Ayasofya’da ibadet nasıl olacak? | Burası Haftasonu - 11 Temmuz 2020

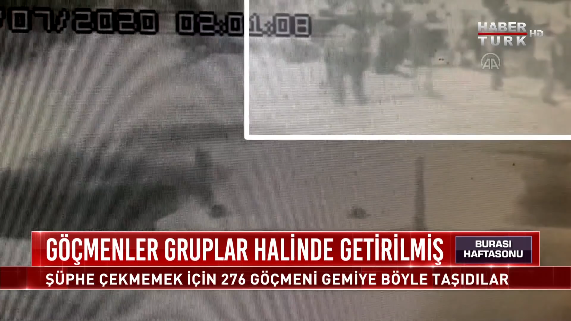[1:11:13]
Güvenlik kamerasına yansıyan görüntülere göre barınağa gelen minibüs dakikalar sonra ayrılıyor.